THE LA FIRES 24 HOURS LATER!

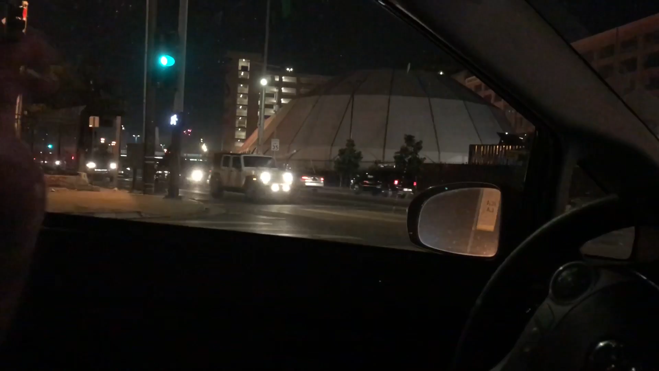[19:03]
Look how many doorways it goes down that way. What the heck? When the fuck did they put that up? Yo, this is where the apocalypse happens. That guy blocks the entire road. Like, he's blocking his entire intersection.
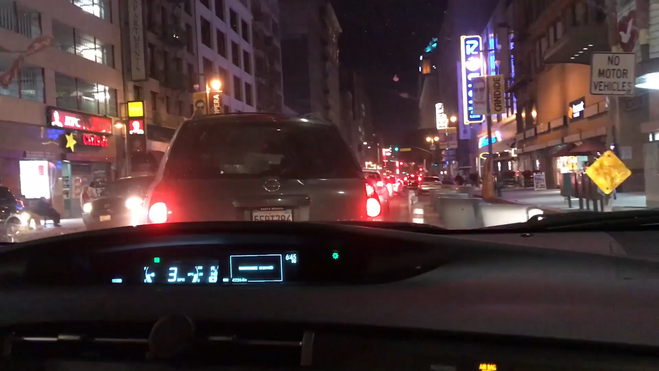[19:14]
He blocks the road. Oh, is it? Cause it forces it all into one lane rather than two. Yeah. Yeah. That guy blocks a lane, and we get stuck here. And then we die. Yeah, this is not good. At least we can quickly get KFC before we die.
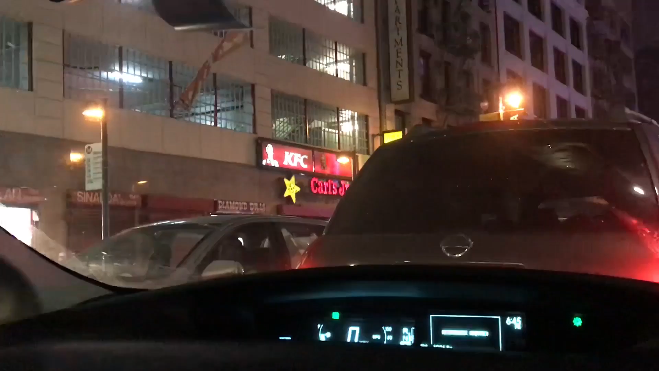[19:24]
That's a good thing. Wait, where's KFC? Right there. I totally forgot. It's the Game Award show, like the biggest Game Award show.
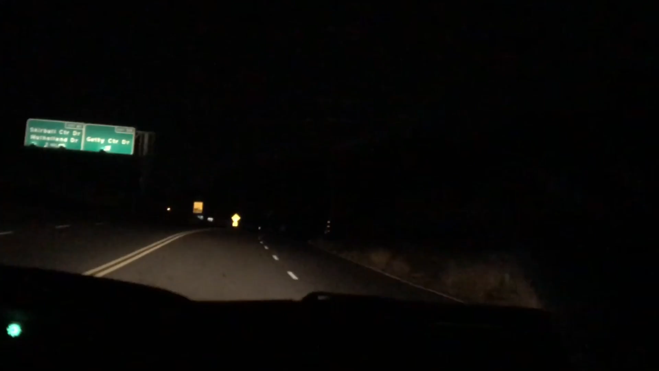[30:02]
All this hill on the right, this is what was all on fire, and just looking like... charred. Like, yeah, completely charred or anything, so... We're not too far away from our homeboy, so we're gonna try and meet up with him and see where he's found a spot.
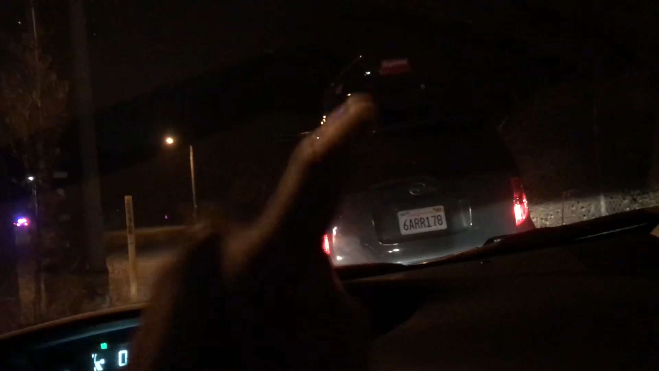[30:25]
So our boy's got the radio scanner on for the firefighters, so he can hear what they're saying, like what's going on, what's going down.
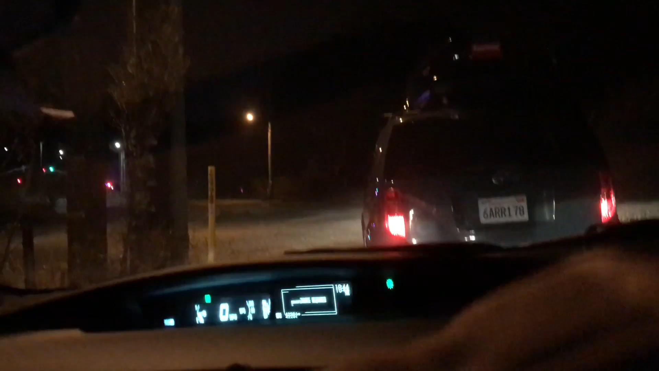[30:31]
At the moment, just reporting about traffic accidents rather than any fire stuff. So that's currently a thing. There's a copper over there with like his lights on, and we're not too sure what he's doing, but we know the fire is roaring 20 minutes up north, so that's where we're gonna head now. So we're gonna follow him. What you doing there, man?
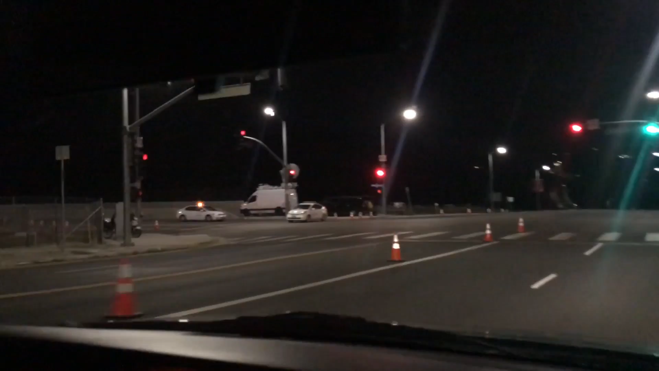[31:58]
So this is where all the news people sat and set up.
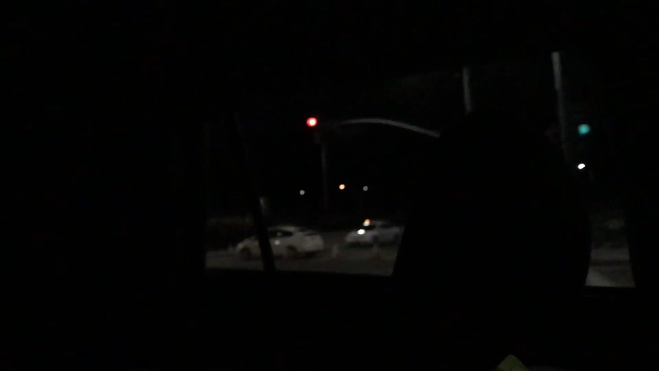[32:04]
There's a police officer sat on his bicycle, or his motorbike, sorry, with his iPhone out. No fire, and this is the hill where we were at earlier on, looking at the embers.
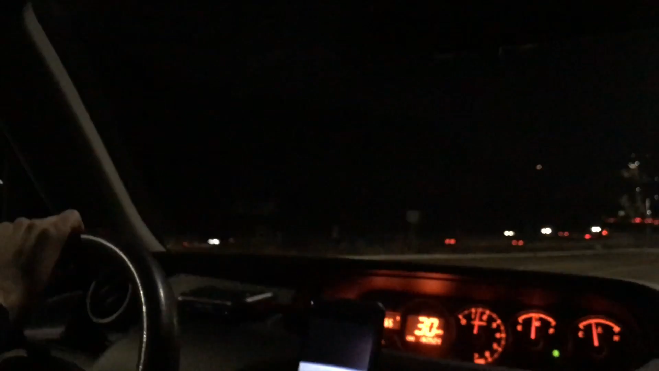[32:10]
This was just like fire. Burning away, but again, it seems to have been controlled. They're saying that tomorrow is going to be the crazy day because the winds are going to be much stronger, but you know, for like places like this, the fire is not here anymore, so I guess that's a win,
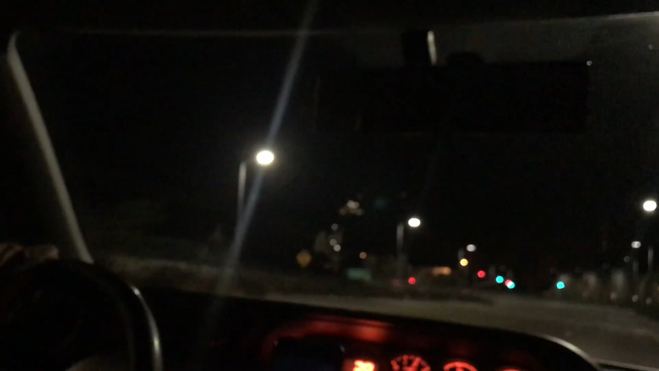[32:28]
unless he just whips up some embers and then throws it onto the other side of the road, and then in that case, like, that could be disastrous.
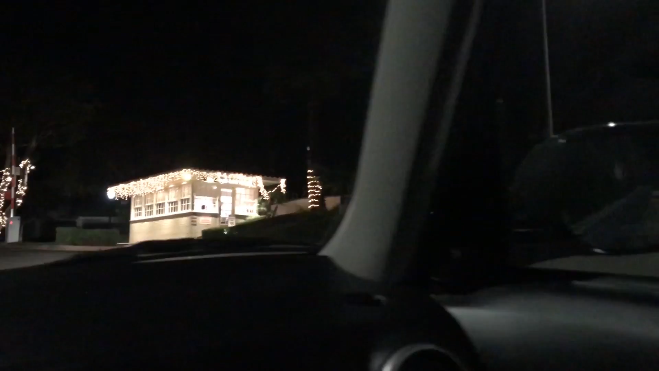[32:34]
Oh, this place didn't burn down, and they've got a bloody private gated community with a security guy. Look at it, LA just keeps on ticking, man.
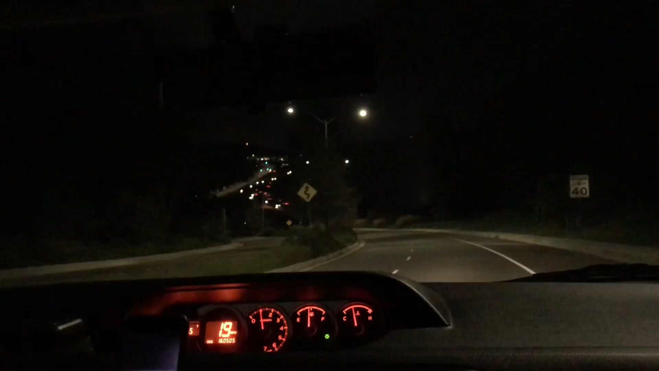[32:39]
No matter what, they just keep on going. And then parked up here is a police officer. Not too sure what he's doing, but he's CHP.
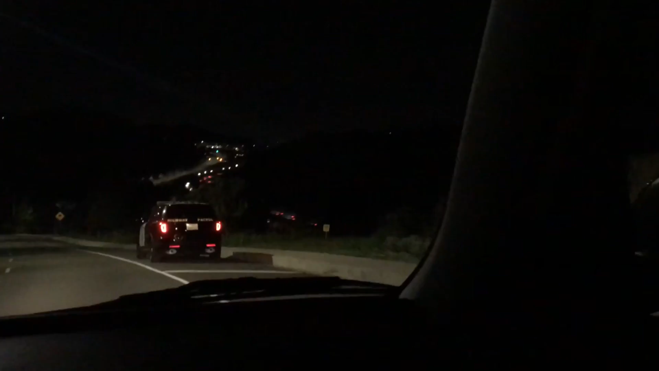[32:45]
What does that mean? They're highway patrol. Oh, really? Can he arrest you?